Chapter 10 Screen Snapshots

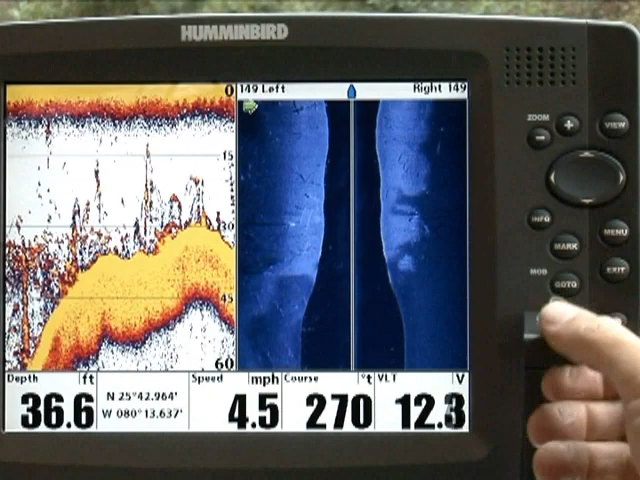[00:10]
On screen: depth 36.6 ft, speed 4.5 mph
Once you've installed the card, you must enable screen snapshots in the unit's accessory menu.
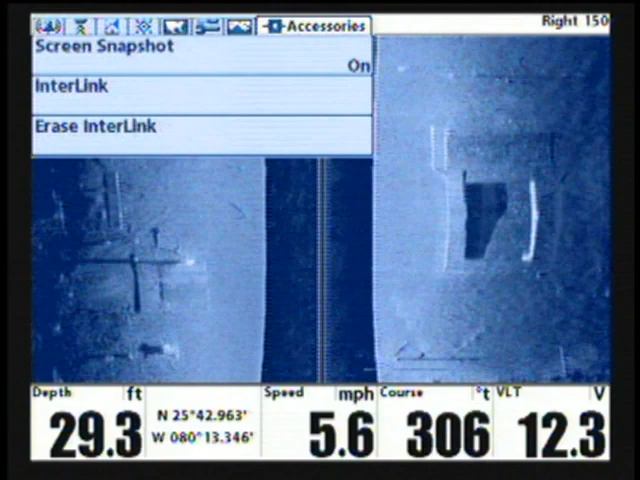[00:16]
On screen: depth 29.3 ft, speed 5.6 mph
Now, simply pressing the mark key not only creates a waypoint, it also saves a snapshot of the display to the card, available to view at a later date.